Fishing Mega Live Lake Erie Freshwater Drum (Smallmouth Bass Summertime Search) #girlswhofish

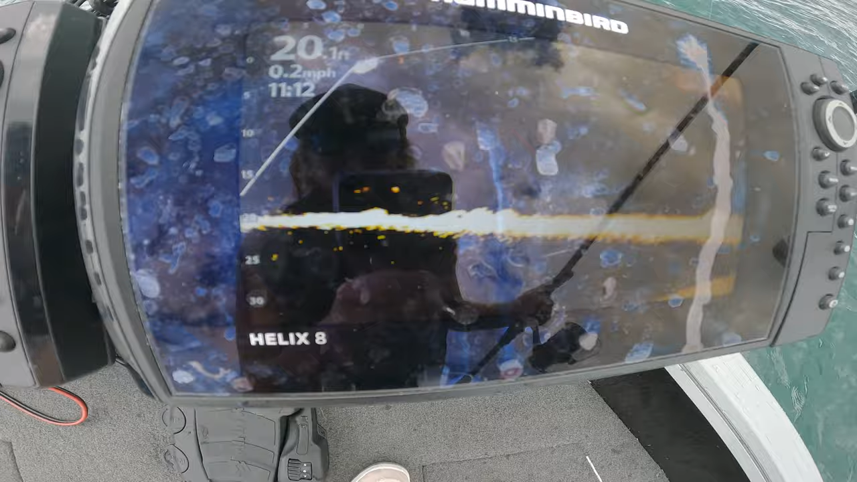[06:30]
On screen: depth 20.1 ft, speed 0.2 mph
And these fish are very aggressive. Already they're going after it. I'm not in really great hooks in position right now.
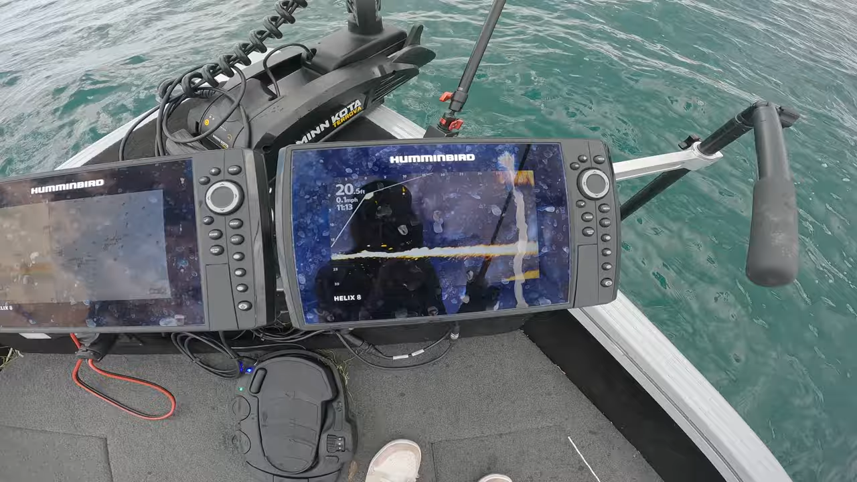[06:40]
But I don't care. I'm going to try the drop shot.